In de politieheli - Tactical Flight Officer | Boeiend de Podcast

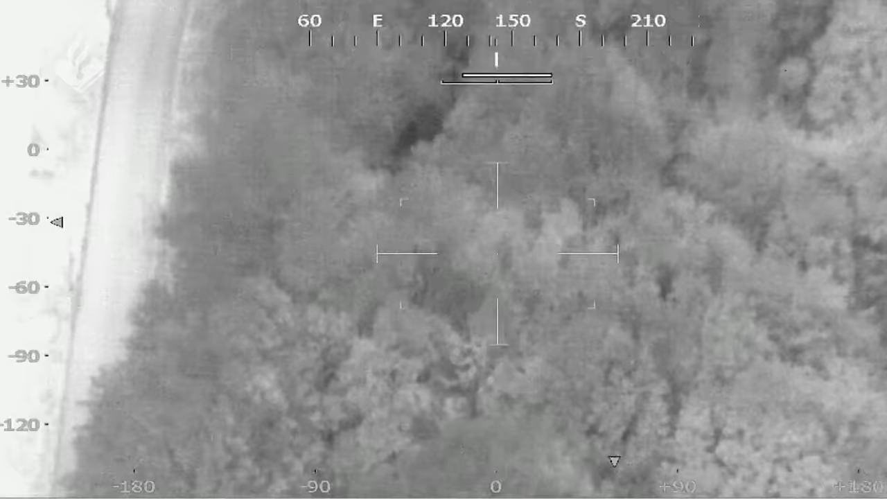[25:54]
Was in een bosgebied terechtgekomen. En kon daar niet meer uit. Zat helemaal vast in de bramenstruiken en tussen de takken. Ja, het was volgens mij begin van de winter of zo.
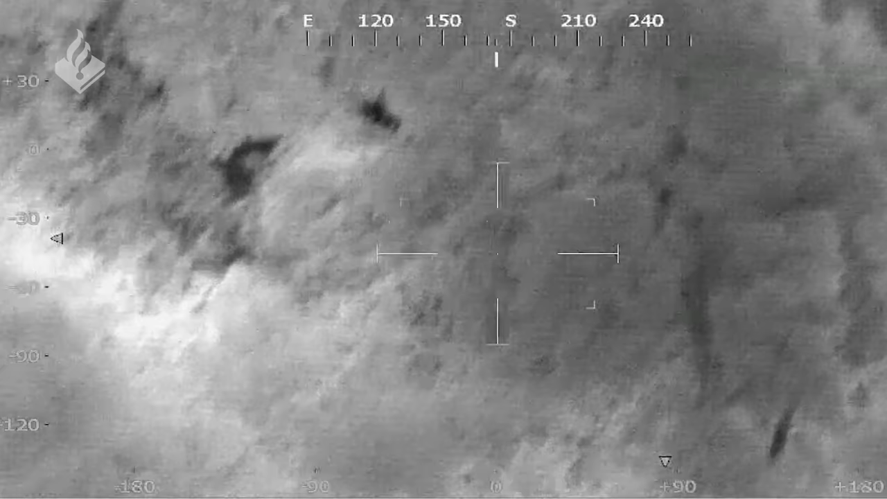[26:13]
Hij zat echt midden in het bos, in het struikgewas.
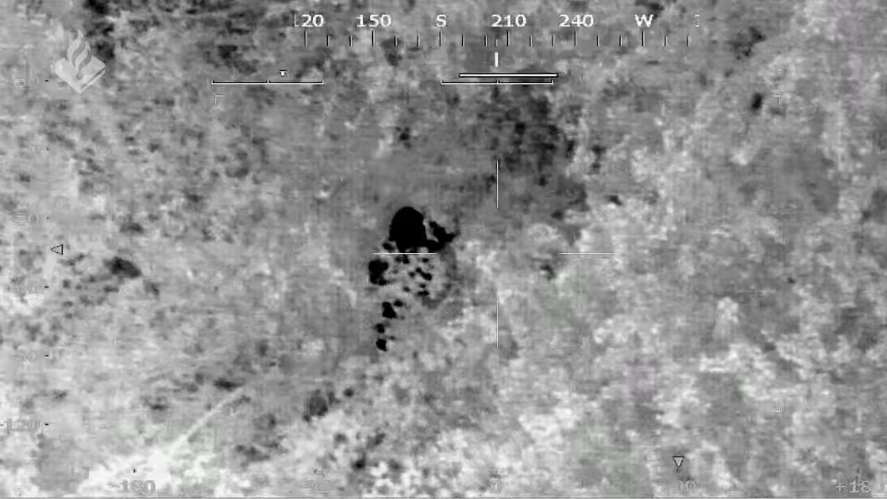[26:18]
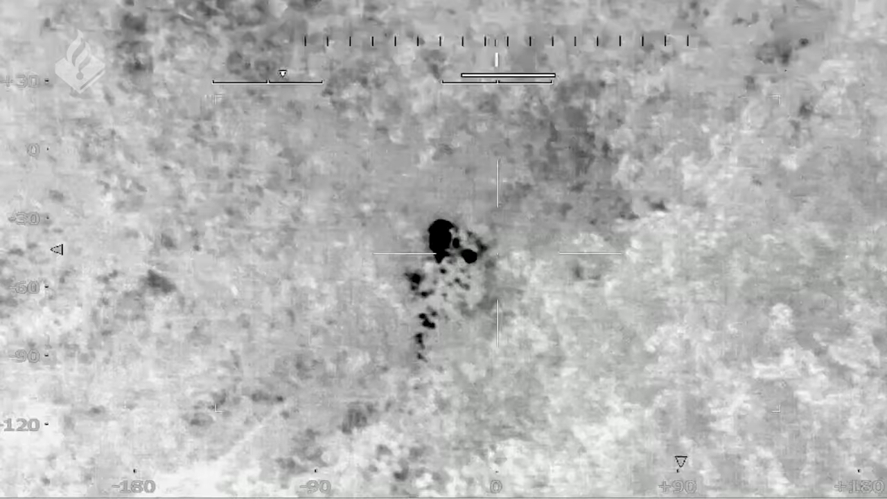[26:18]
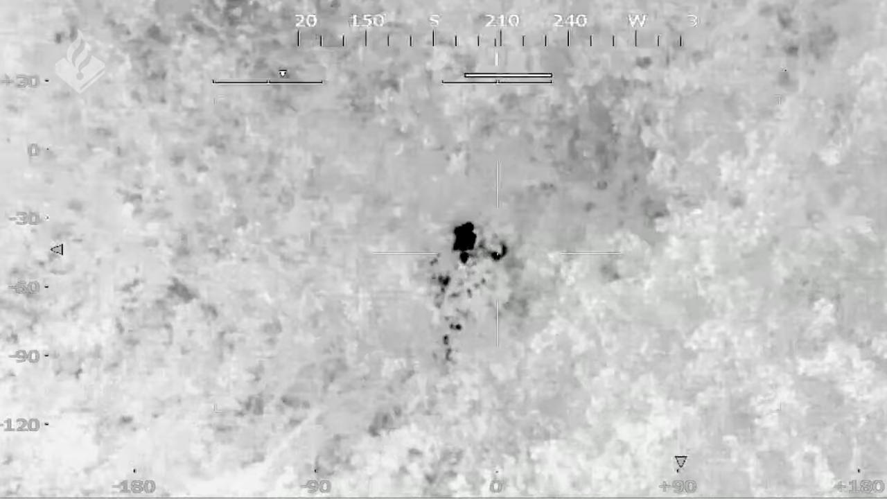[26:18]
De collega's konden daar niet eens bij komen. Hij moest echt met brandweer, met zwaar materiaal, moest dat worden vrijgemaakt. Ja, toen hadden we ook na afloop zoiets van... Ja, daar hebben we echt wel goed werk gedaan.
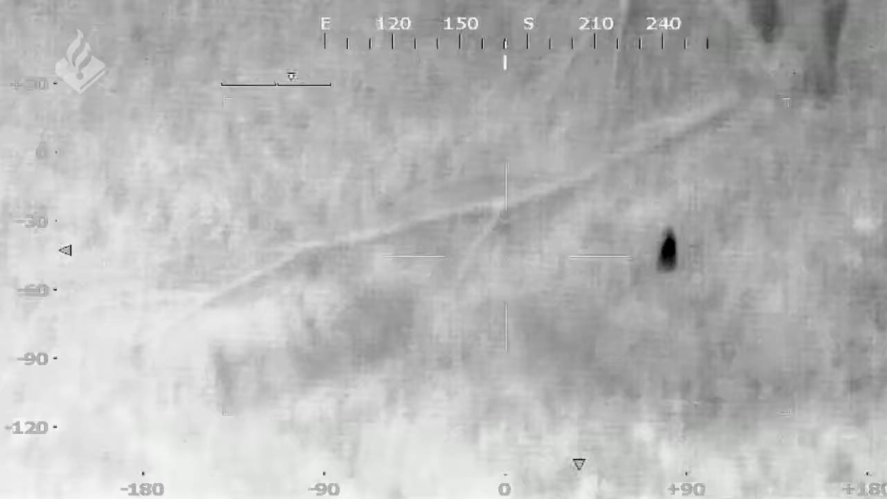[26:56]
Maar ja, dan moet je zo zien dat ieder konijn of ieder hert wat daar ook loopt...
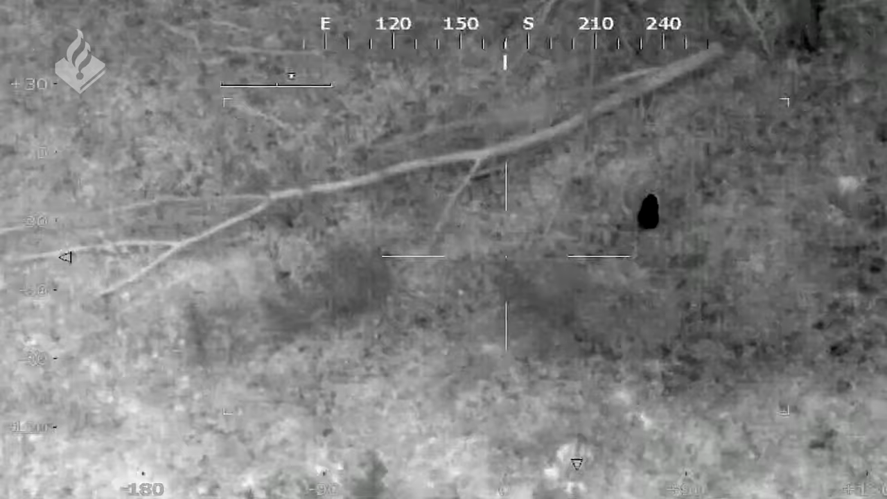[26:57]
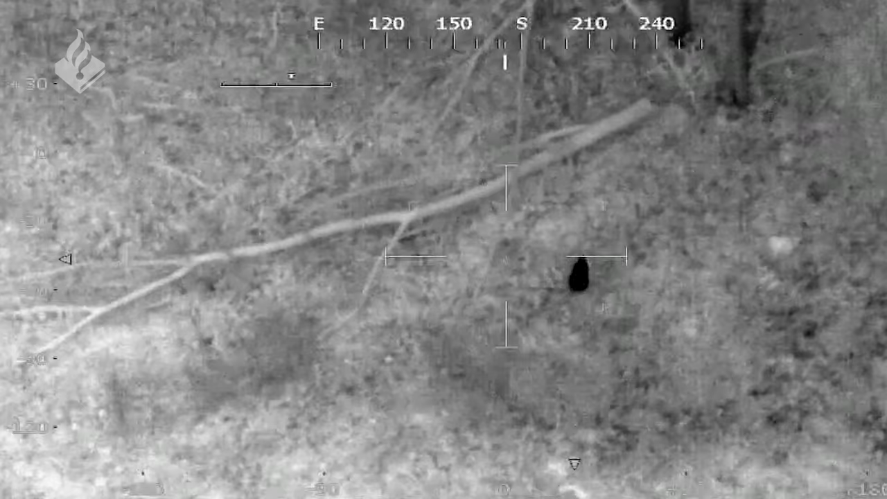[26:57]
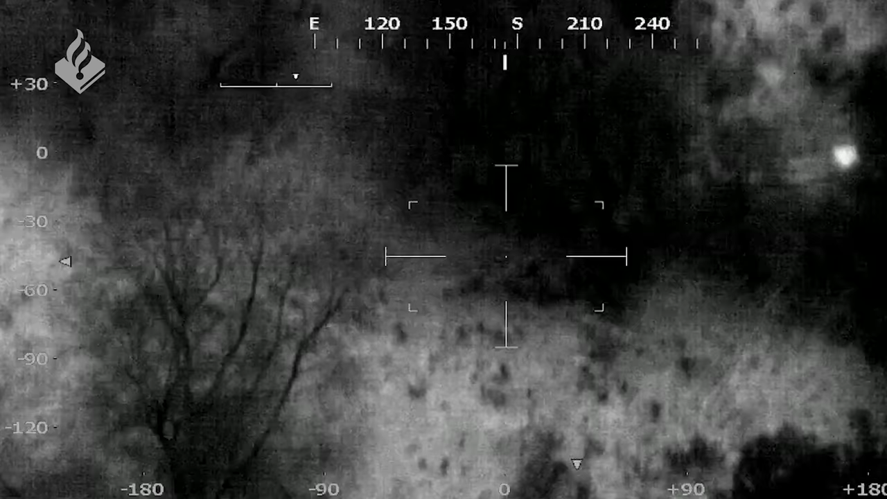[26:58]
Dat springt er ook uit. Dus in dit geval was het echt... Hij zat zo dicht boven in het struikgewas... Dat het iedere keer op mijn scherm... Nou, ik heb zo'n scherm... Dat het maar zo'n klein zwart dingetje was wat iedereen een keer tevoorschijn kwam.
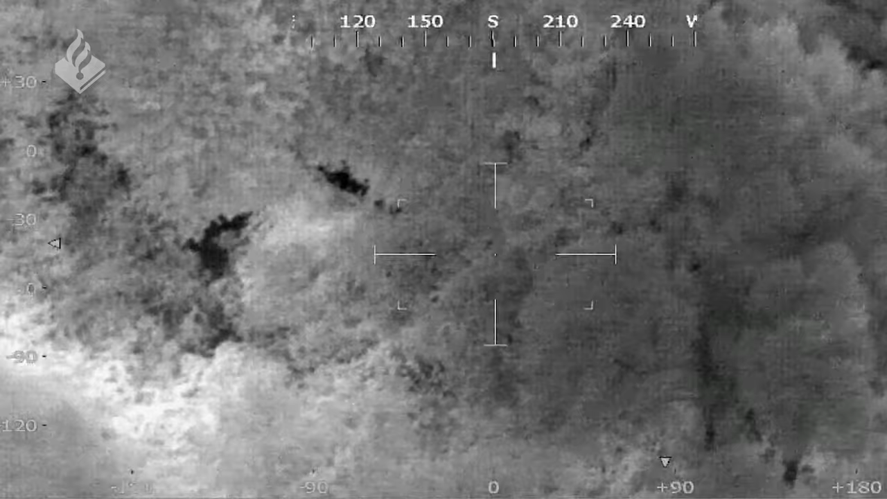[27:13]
Ja, toen zijn we daarop gaan focussen.
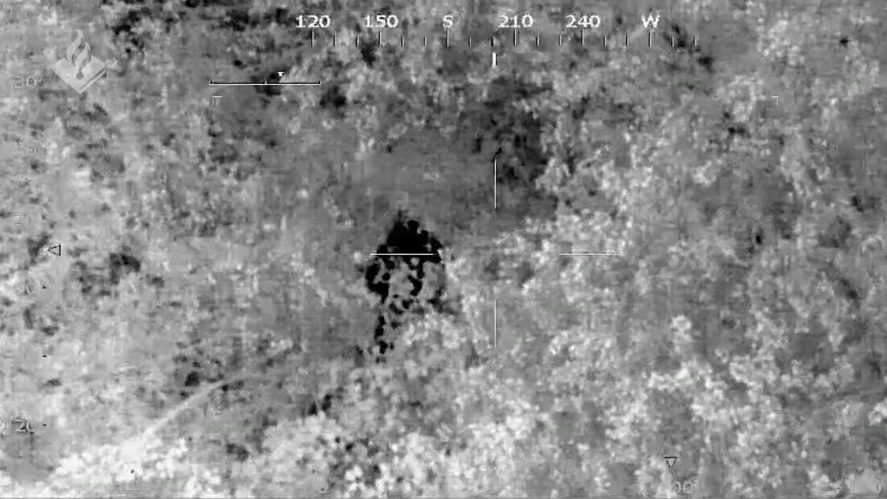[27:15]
En toen uiteindelijk konden we hem met de lamp... Konden we die man ook in het licht zetten. Met zoeklicht.
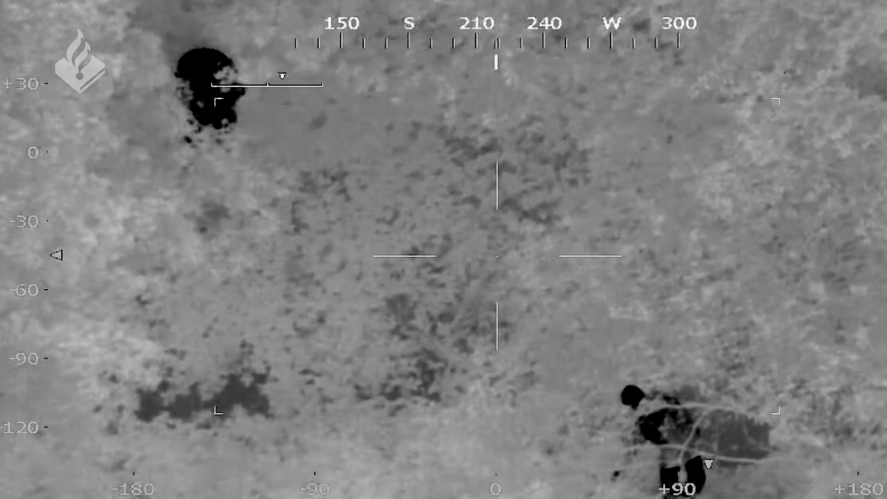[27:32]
Je hebt geen straat waar je naartoe kan lopen. Dus hebben we de lamp erop gezet.